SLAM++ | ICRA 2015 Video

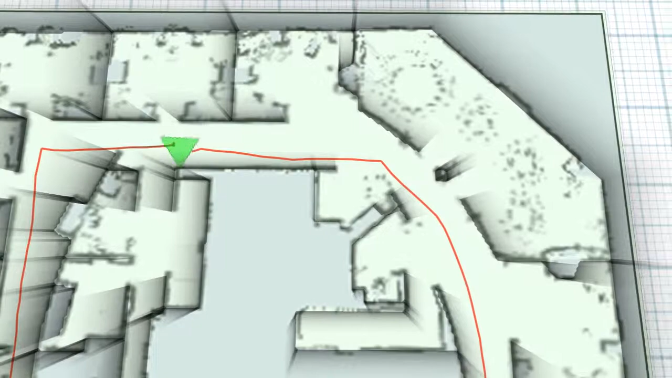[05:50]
Data association is usually performed through sensor registration or appearance-based methods. While the former is very computational demanding, the latter only applies to vision-based SLAM and sometimes is prone to perceptual analyzing.
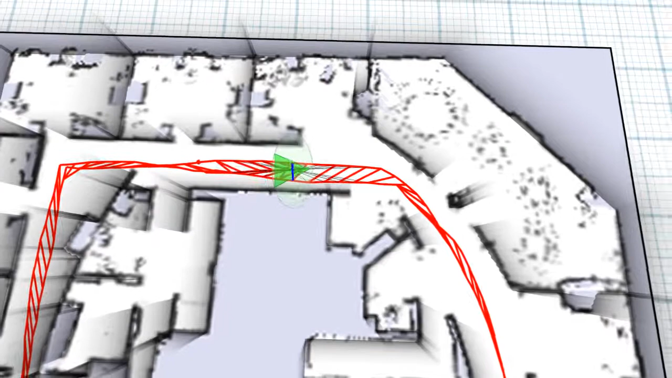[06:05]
Another way to check for data association is to calculate a distance between the poses.
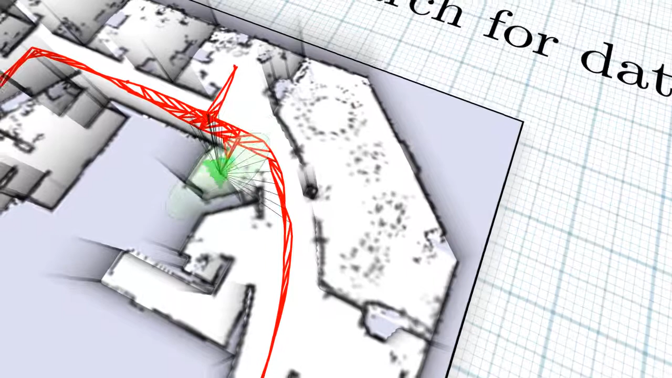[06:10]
In this type of tests, it is important to consider the uncertainty of the estimation. This is shown in the video by the green ellipse around the last pose. And it represents that the pose of the robot is normally distributed in that area. Calculating the distance weighted by the marginal covariance gives us a measure of how likely it is to see again what we have seen before. In grey, we show the candidates for data association that passed the distance test,
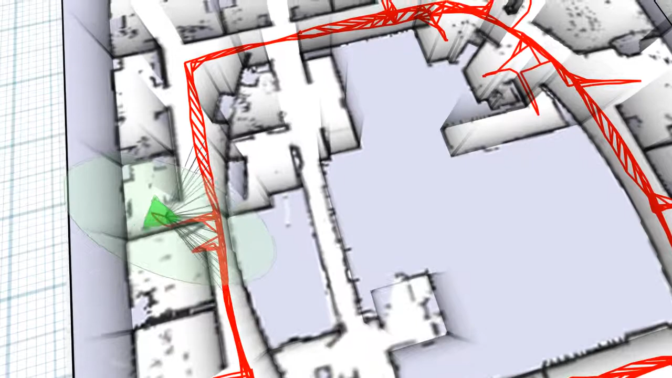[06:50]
and in blue, the ones that passed the sensor test. We simulated this experiment on Intel data set, where we removed all the loop closures and allowed only the one passing the tests.
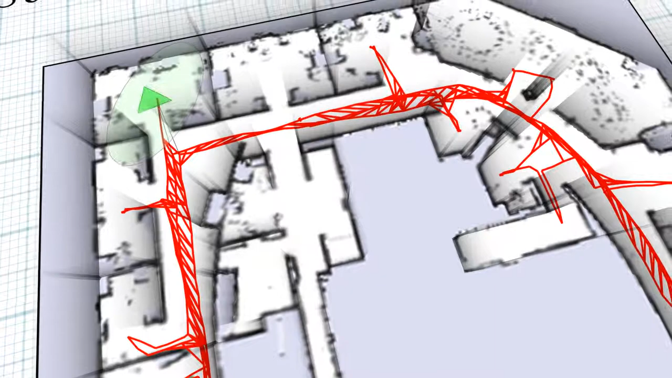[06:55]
All the possible associations were added to the system.
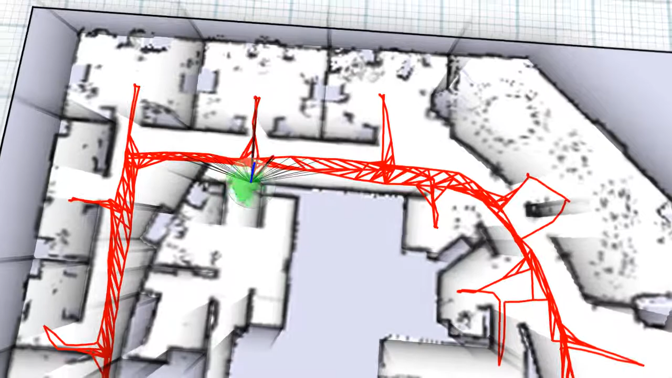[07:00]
The time of marginal covariance and distance calculations is less than 20% of the solving time, allowing for fast and accurate data association tests.